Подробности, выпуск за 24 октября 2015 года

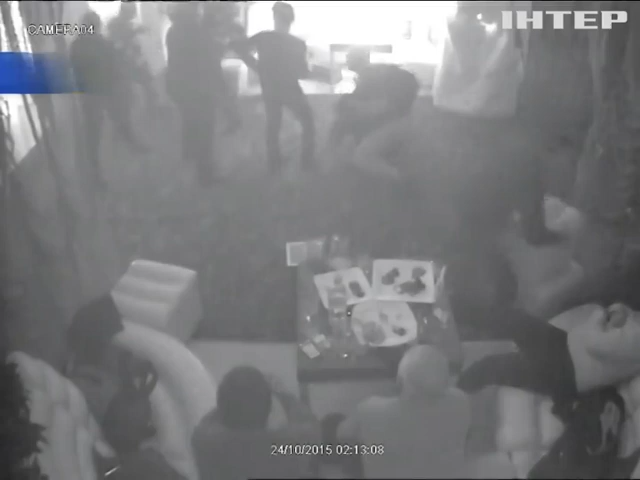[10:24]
Эти кадры запечатлела камера наблюдения ночного клуба. За столиком в белой рубашке отдыхает нардеп от блока Петра Порошенко Андрей Шинькович с друзьями. К его компании подходят мужчины из соседнего зала.
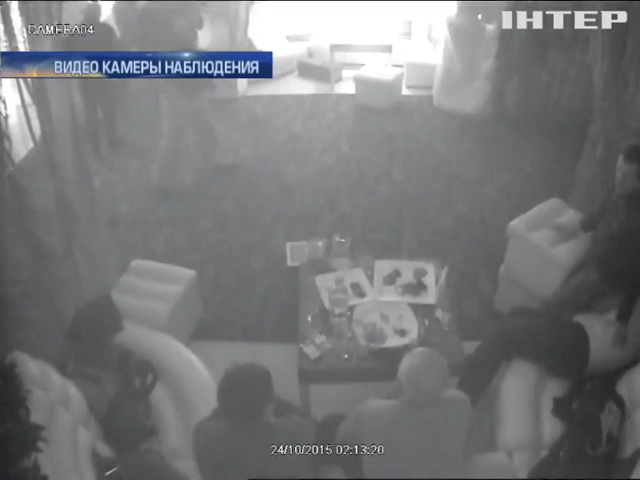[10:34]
Разгорается ссора. Затем в ход идут кулаки. А закончилось все стрельбой. Очевидцы говорят, огонь открыла охрана нардепа. Вот видно, как стреляет один из его бодигардов.